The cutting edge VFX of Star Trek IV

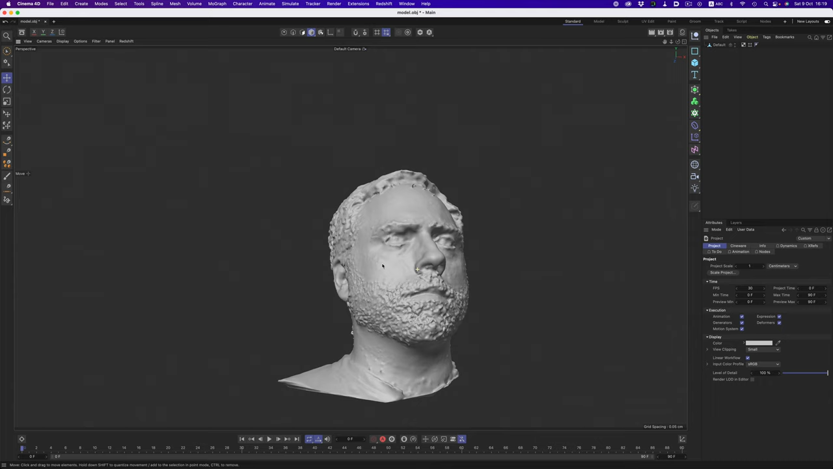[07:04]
I mean, for a first try, I guess it's kinda okay.
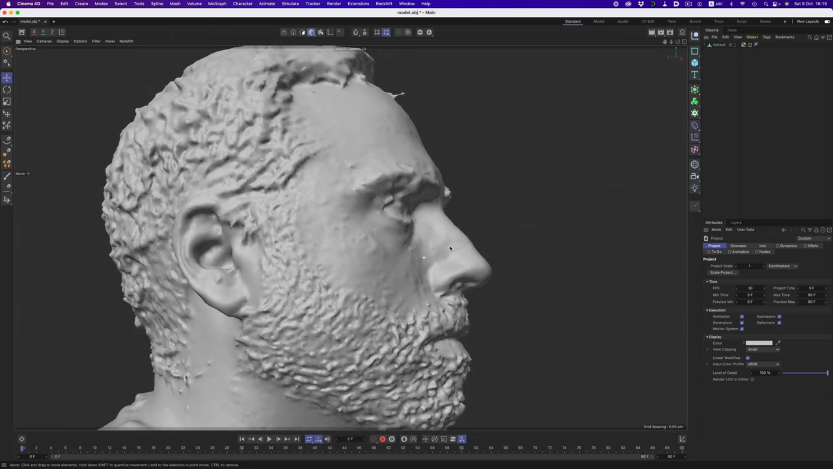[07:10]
But I think the Star Trek capture is better. I don't really understand why the surface is so uneven. The beard part, I get.
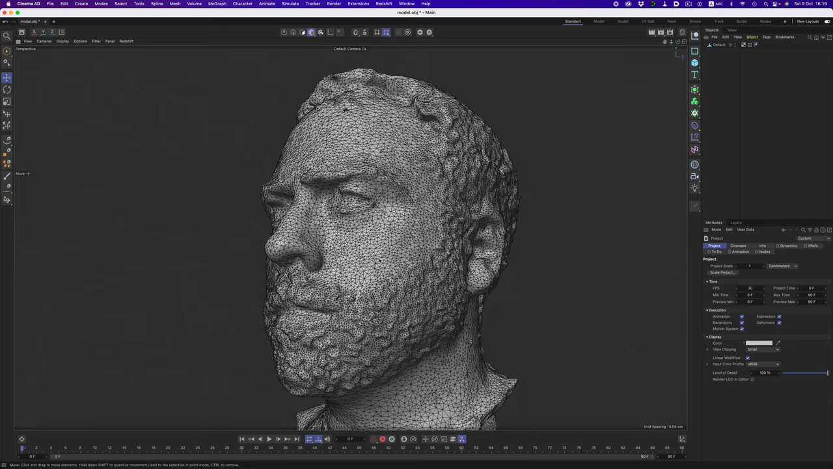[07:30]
But the actual face, I don't understand what's going on. It's so bumpy. I guess it didn't have enough information to work with, or was it the other way around, that the pores and small details confused the photogrammed algorithm?
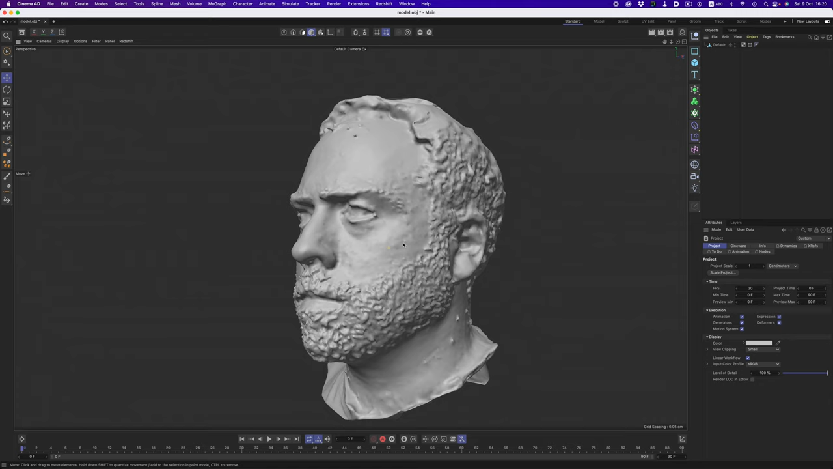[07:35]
I'm not sure.
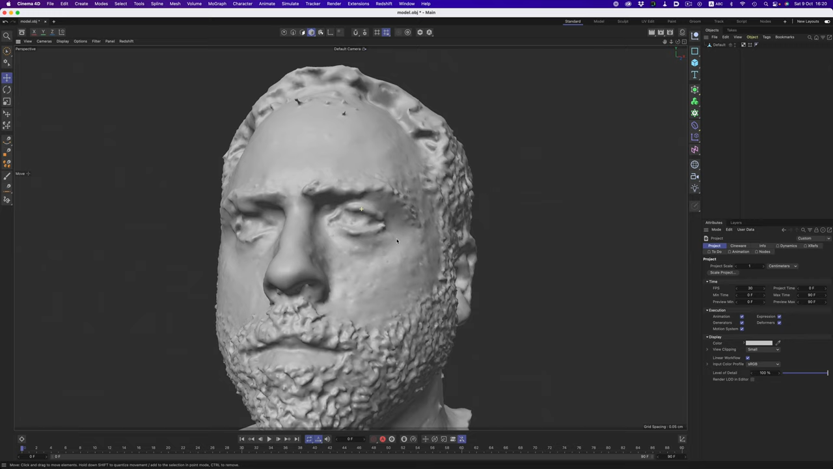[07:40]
The eyes, I kinda expected to be wonky. My eyelids were probably moving quite a bit throughout the rotation,
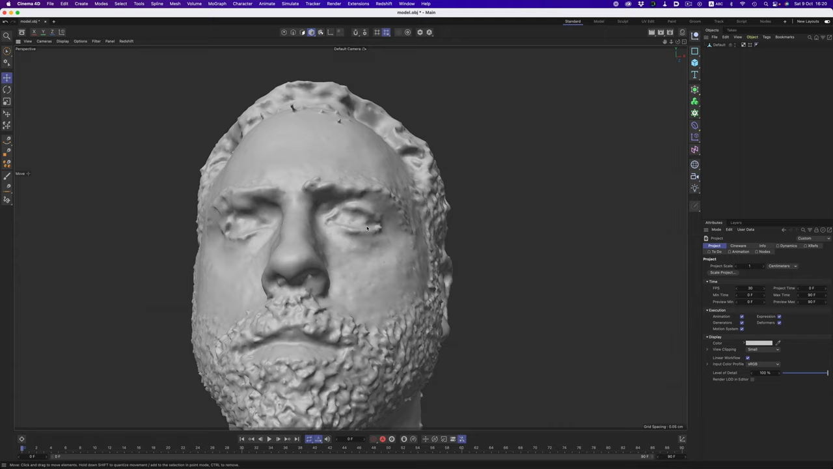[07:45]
and the eyelashes are super tiny details considering I didn't shoot any close-ups.
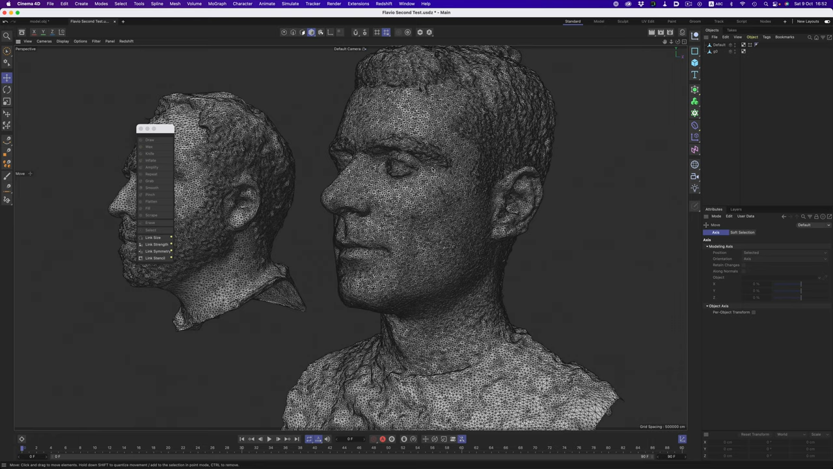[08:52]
The model is definitely more detailed than the one I shot of myself, but still, the whole skin is super bumpy. But for sure, the extra shots, and the fact that I took more care in grabbing the pictures, paid off. All features are much more defined. The eyes are for sure more defined, and the same goes for the lips.
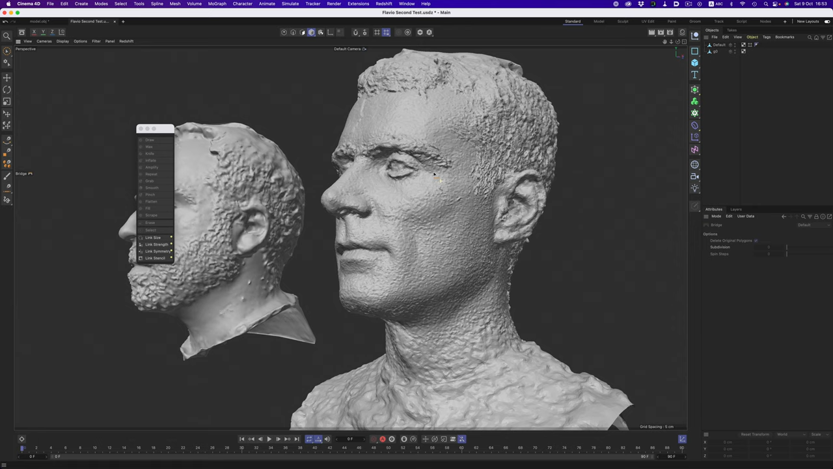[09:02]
The ears kinda look the same to me, but I think it's because most of the times, they were in this shadow, so there's not much more to capture there. With some smoothing applied, the capture feels much more defined and cleaner than my self-portrait.